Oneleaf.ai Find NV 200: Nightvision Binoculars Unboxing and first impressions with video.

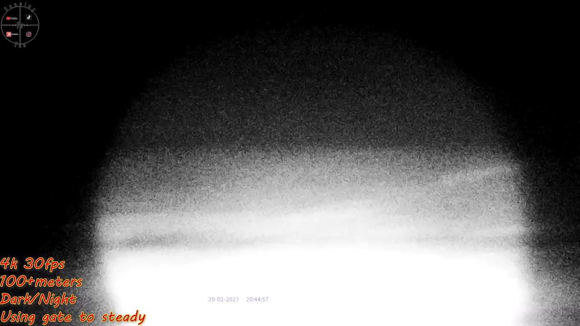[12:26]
Let's see. That is 200 meters there at the back.
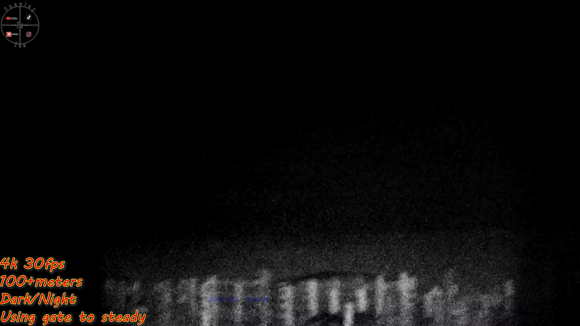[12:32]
That is
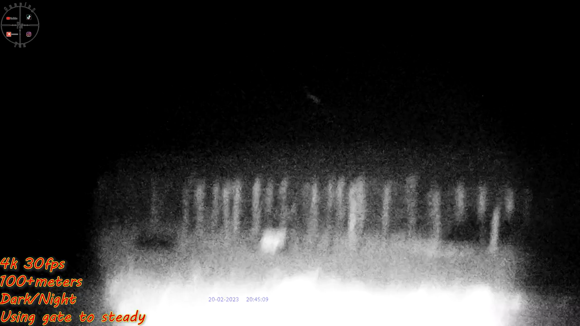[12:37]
the farmers cattle and stuff that they put there.
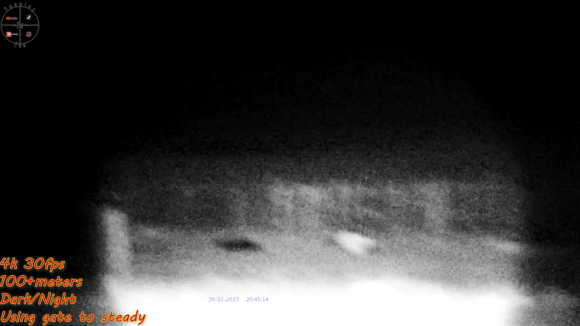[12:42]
Let's see if I focus a bit.
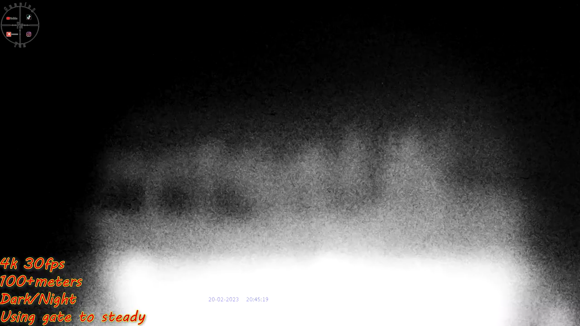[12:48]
This doesn't have auto stabilization, so it is a bit difficult.
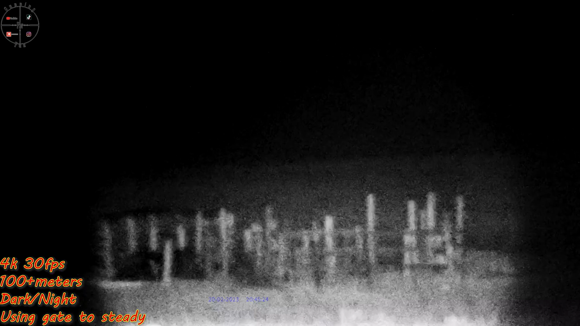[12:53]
But you can use this with a tripod, that's pretty cool.
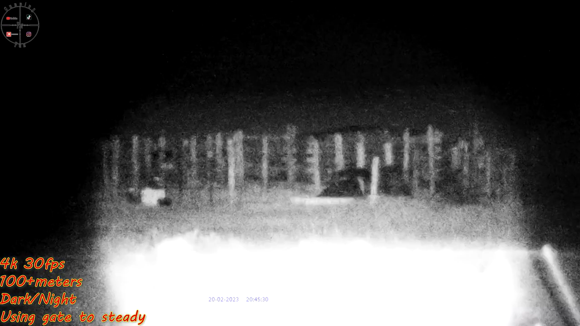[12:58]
So it's on max power.
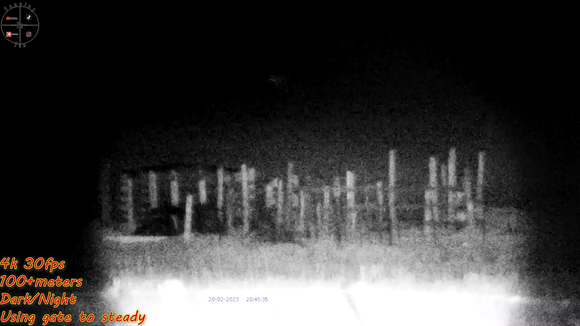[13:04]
This is the focus of the infrared.
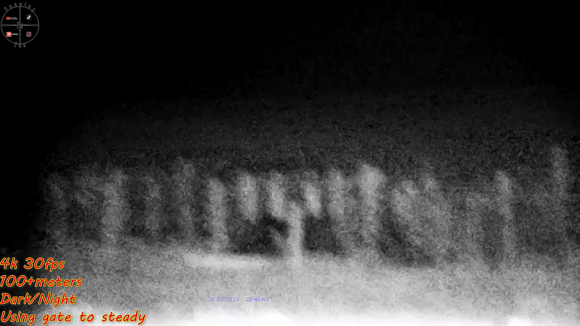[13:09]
Let's see. That's 16 times zoom.
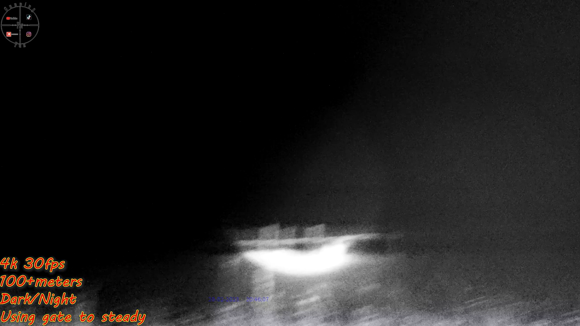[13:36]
that is, oh yeah, that's also a couple of 100 meters.
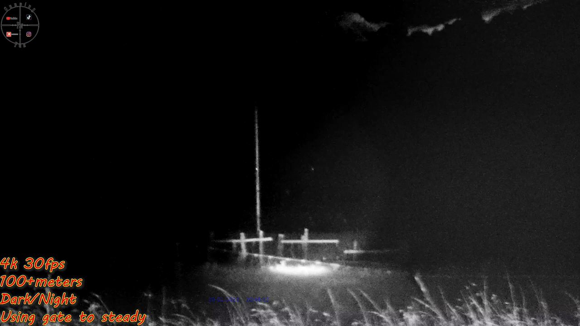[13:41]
That's like 230 meters about.
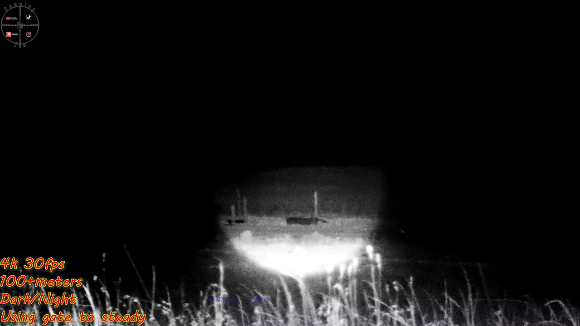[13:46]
I know there are some cattle at the back.
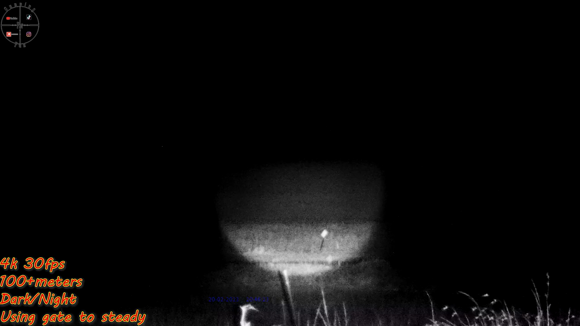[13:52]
But yeah, I'm completely zoomed out now.
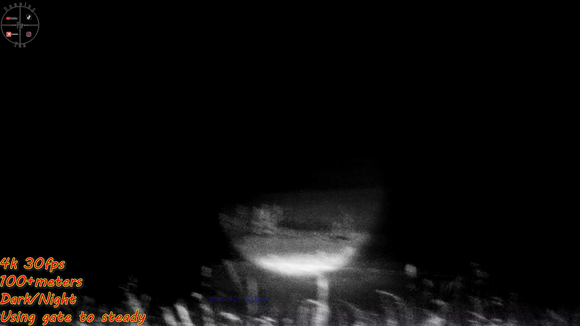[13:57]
You can just see I am completely zoomed out now, and
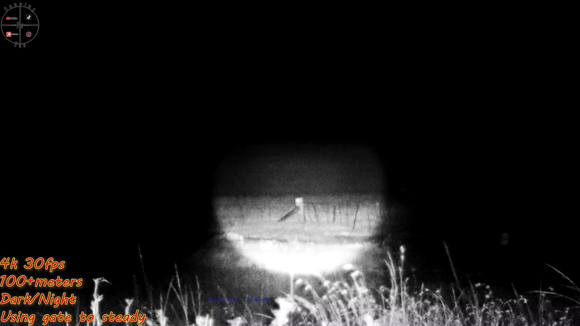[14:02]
you can see that is past three to
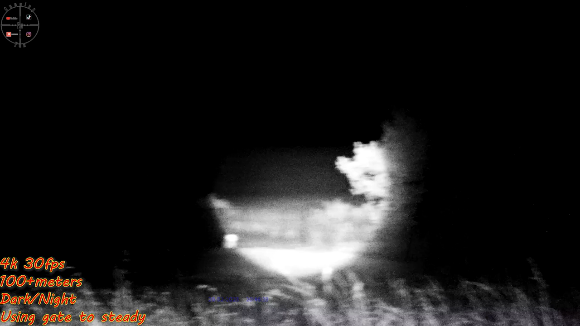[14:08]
that is about 110 meters there.
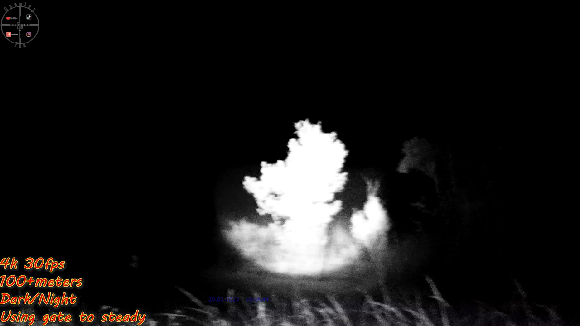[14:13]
That's 100 meter gong. That's just behind it.
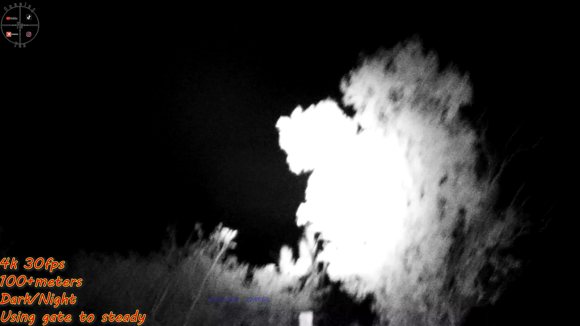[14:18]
There is the pole.
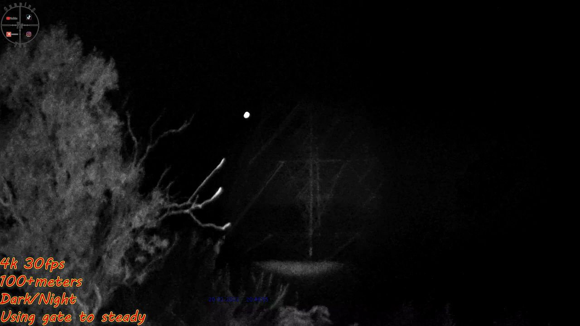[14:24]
That is 300 meters. And then, well, the dark part you can see behind there is the river. That is about 300 meters.
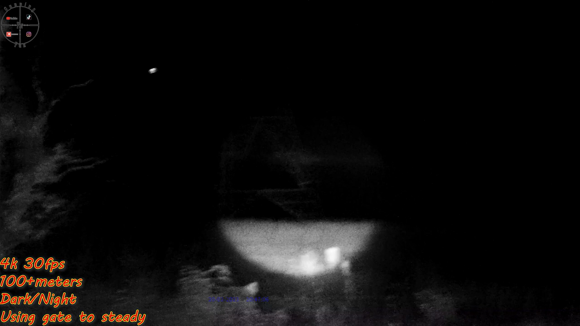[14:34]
Then the other side of the river is maybe 500 meters, 600 meters.
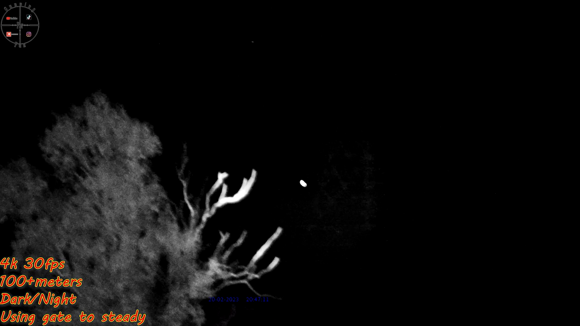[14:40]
So yeah, this thing goes far. At 600 meters there at the back. Don't know if you'll be able to see that on the computer,
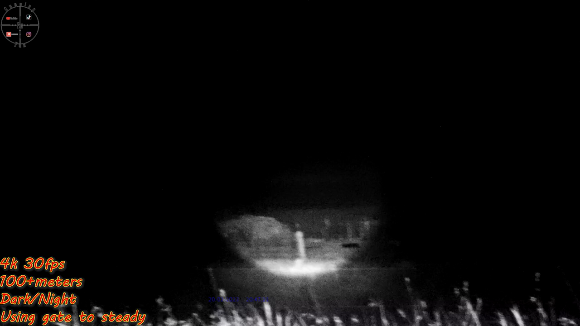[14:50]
but if I look through the screen, it is clear as day.
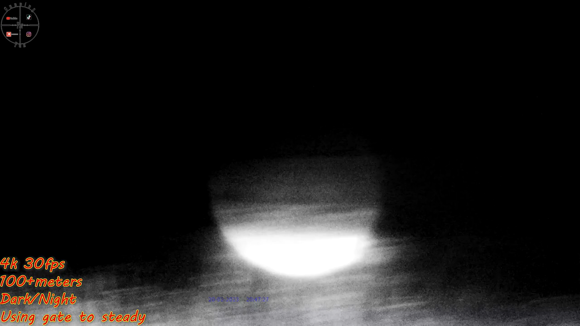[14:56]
Just wanna go a bit wide and see.
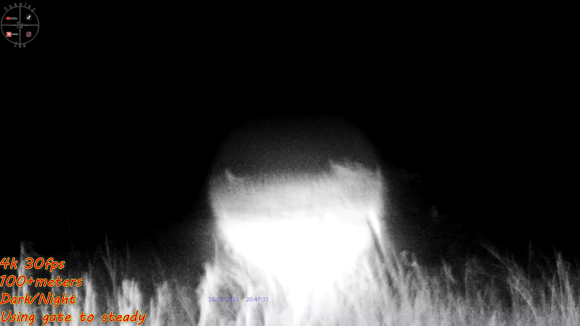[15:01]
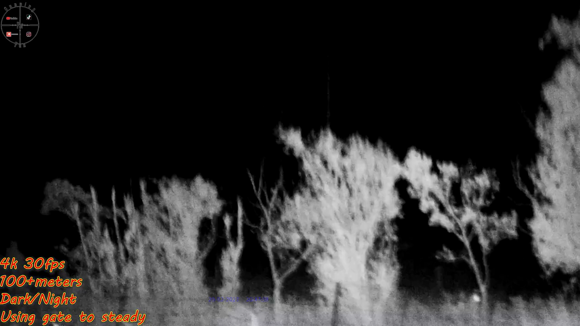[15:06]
close. Let's see if you are ratting maybe in a tree